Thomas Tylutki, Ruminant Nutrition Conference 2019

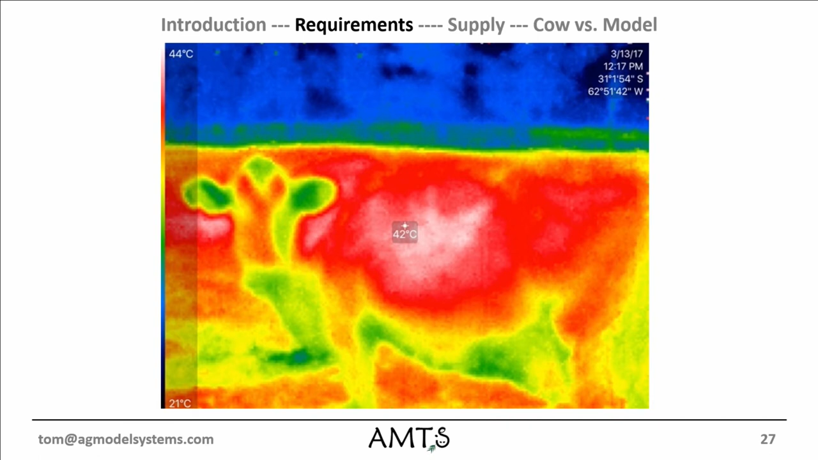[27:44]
On screen: spot 42°C, scale top 44°C, scale bottom 21°C
and i see these dry cows out there in the sun panting fit exhibiting clinical heat stress on a 20 degree day because they were in direct sunlight exposure so i grabbed my little infrared camera and that poor cow her skin temperature is 42 degrees okay so we need when we describe these animals appropriately we can try and formulate around this but it also gives us an opportunity to go to the farm management and say look these cows are heat stressed these dry cows here's the data showing what heat stress dry cows end up as let's talk about shade and here's the impact